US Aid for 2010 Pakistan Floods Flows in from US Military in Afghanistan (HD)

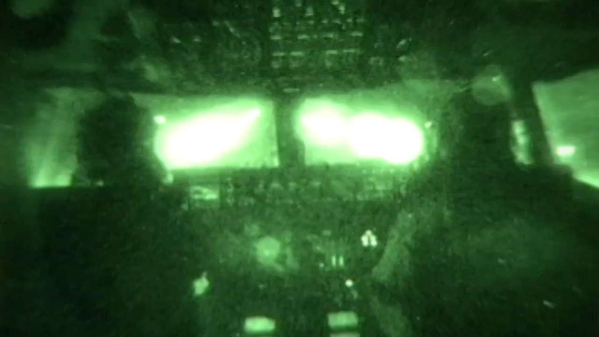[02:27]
In pitch black, the C-17 crew flies over the Afghan border and makes a 45-minute flight into northwest Pakistan.